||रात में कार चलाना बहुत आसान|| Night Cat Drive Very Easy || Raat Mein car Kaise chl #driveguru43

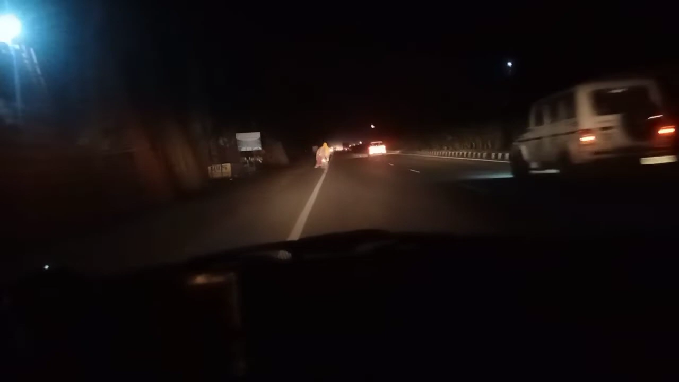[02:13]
रखना और रात में आपको यही वाली जो सफेद पट्टी आपके सामने दिखाई देरी यही आपको रोड पे में जज्जमेंट है दोस्तों इसको आप पकड़ के चलते रहो मैं बता रहा हूं कहीं कुछ नहीं होगा भाई मेरे आप इसको बस प पट्टी